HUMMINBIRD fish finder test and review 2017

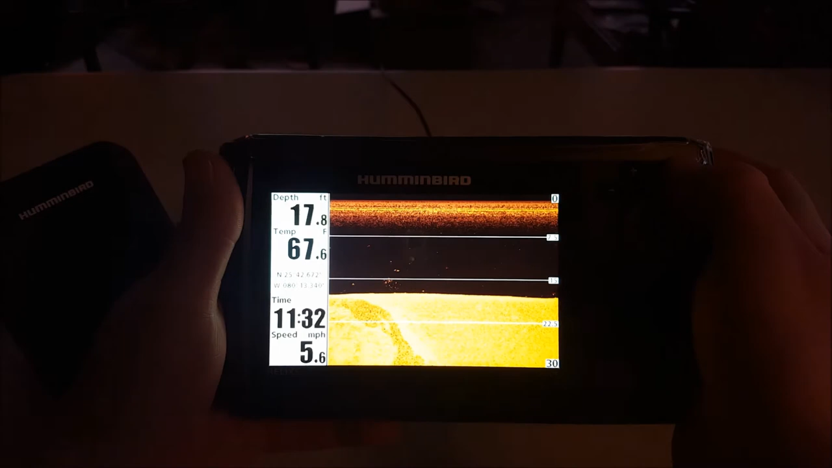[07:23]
On screen: depth 17.8 ft, water 67.6°F, speed 5.6 mph
and you can just kind of scroll through and the main reason that i purchased this one was the uh the fact that it had side imaging so
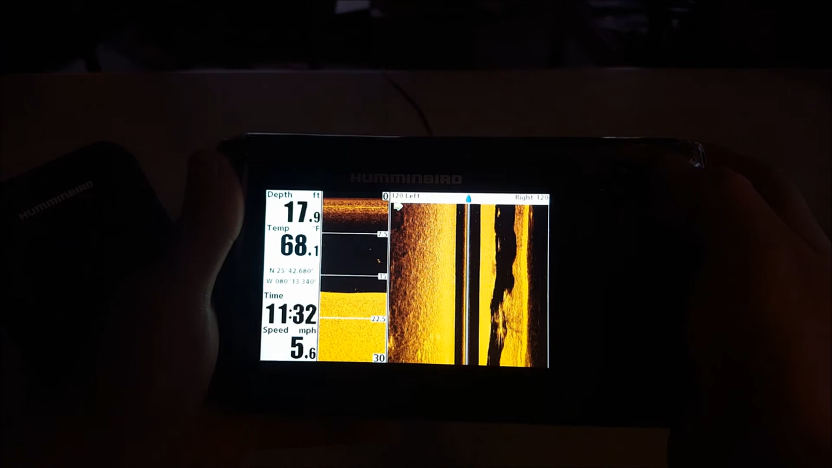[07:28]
On screen: depth 17.9 ft, water 68.1°F, speed 5.6 mph
there's that for you guys um there's all three of them
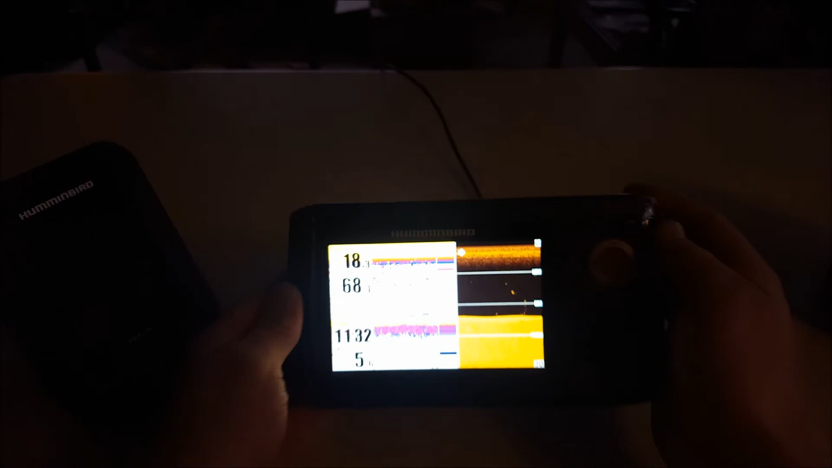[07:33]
uh all different versions of each other kind of all very similar yet very different